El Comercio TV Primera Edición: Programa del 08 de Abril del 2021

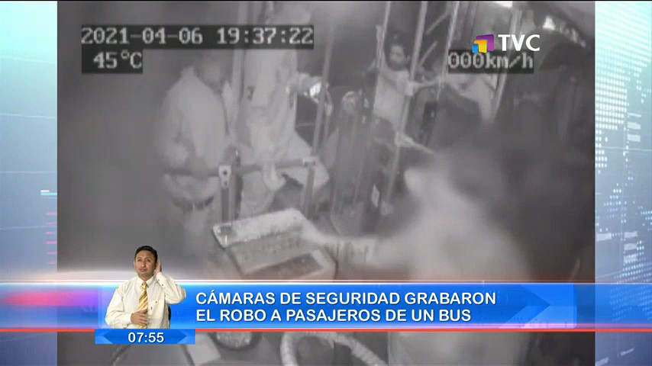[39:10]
Incluso pagaron el valor del pasaje. Cada uno tomó asientos distantes para despistar.